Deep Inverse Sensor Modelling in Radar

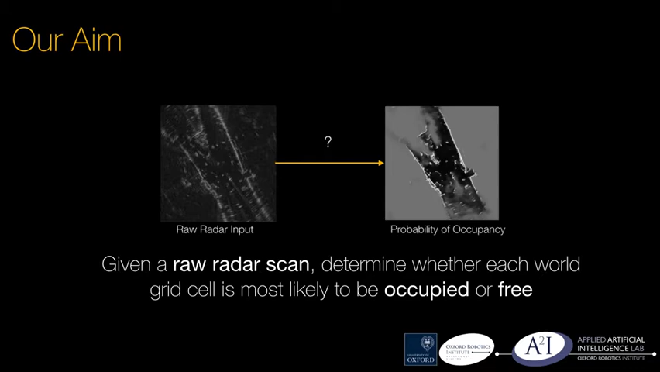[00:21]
We consider the challenge of learning an inverse sensor model mapping a raw radar observation to a grid of occupancy probabilities.
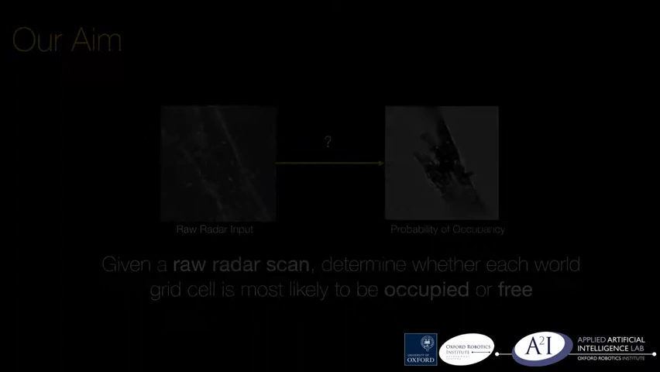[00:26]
Noise artefacts such as saturation, speckle noise and ghost reflections make the distinction between occupied and free space difficult.
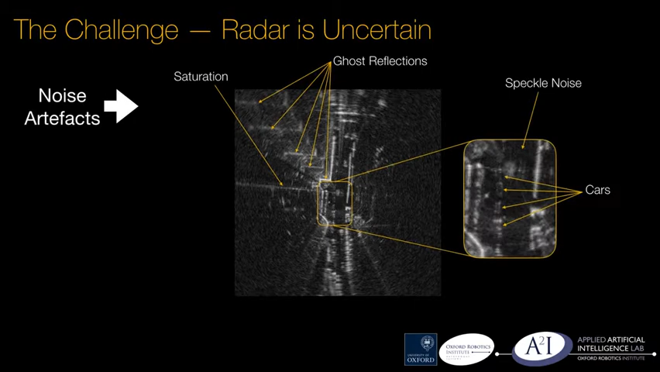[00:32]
Similarly, in full occlusion it is impossible to know the state of occupancy. Sensor noise and occlusion lead to heteroscedastic,
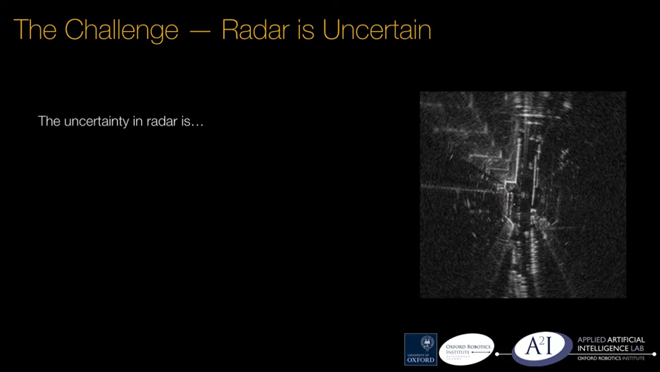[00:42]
aleatoric uncertainty that varies from one world location to the next through scene context and is ever present as a result of the image formation process.